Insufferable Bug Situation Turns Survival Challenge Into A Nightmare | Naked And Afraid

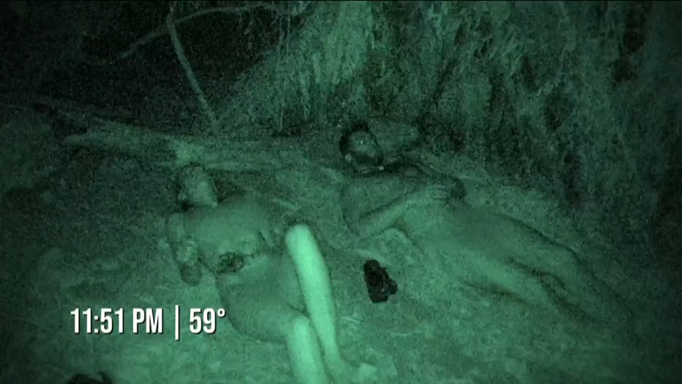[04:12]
So it's the first night and I'm coated in bug bites. Every five minutes I'm waking up to smack a bug off of me.
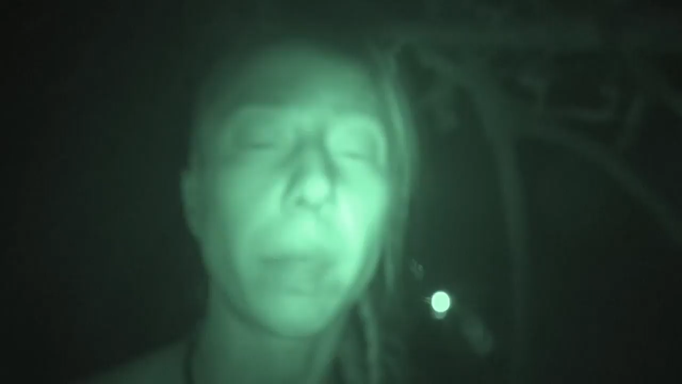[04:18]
I can't snap up my nose, in my ear.
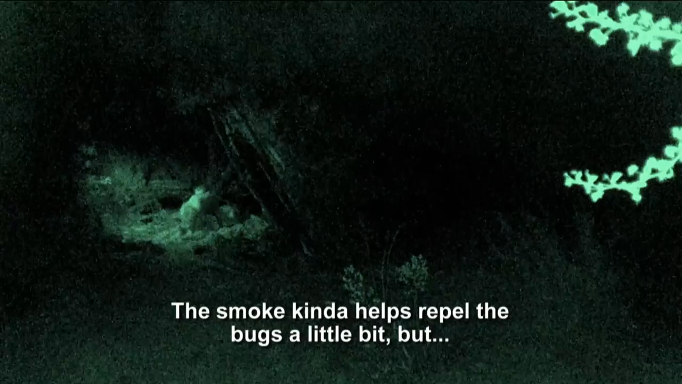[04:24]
The smell kind of helps propel the bugs a little bit, but these bugs are driving me crazy. I'm not having a good time.